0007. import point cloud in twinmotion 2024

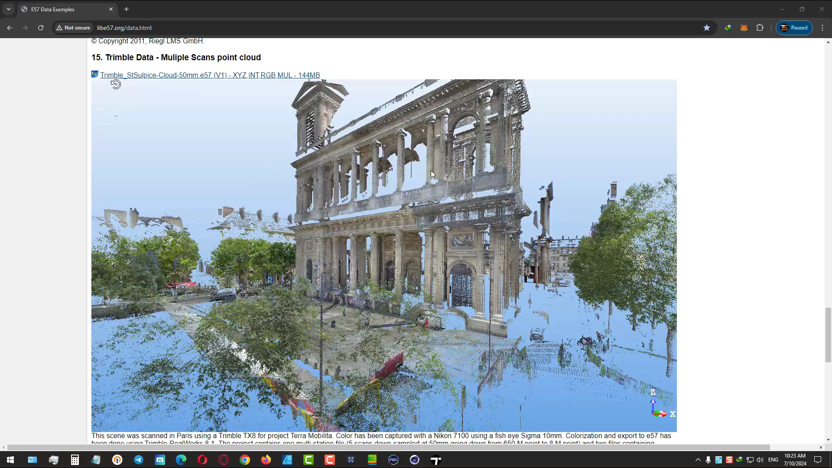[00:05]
you can import point cloud onto motion the point can out are a real time or real dimension scans from environment and you can see something like so all million million of points that create a surface and with a special software you can create a smooth surface from them but to emotion just
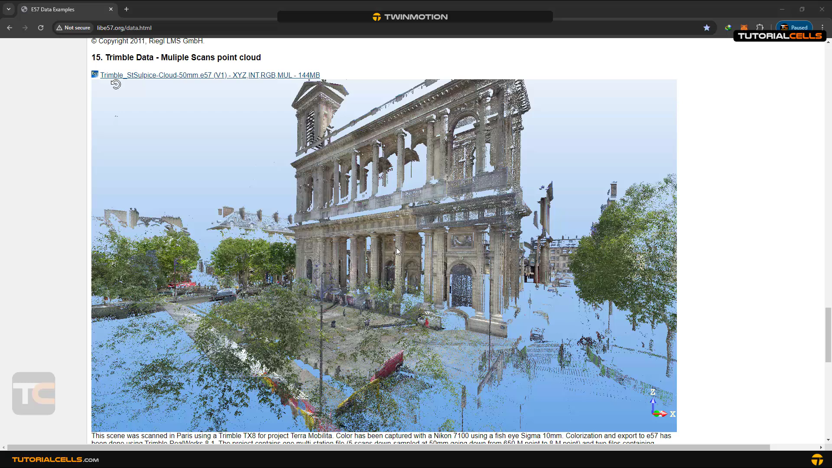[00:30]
import this point cloud just very easy for
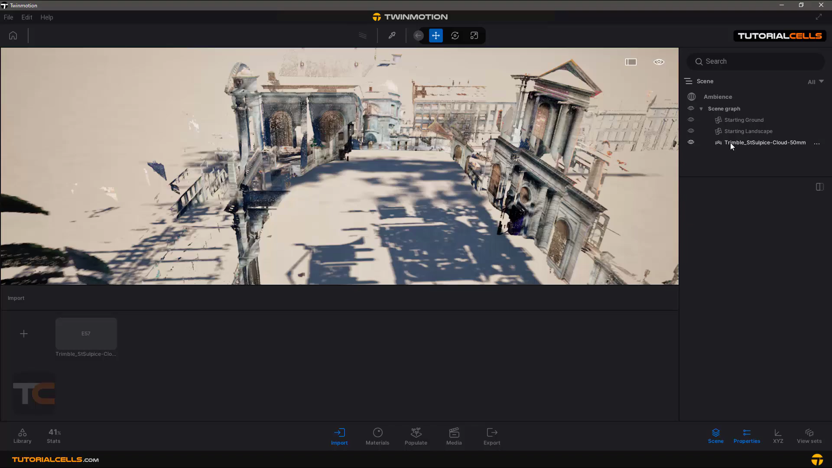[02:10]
change it's real big nice file you can see they are scanning from this direction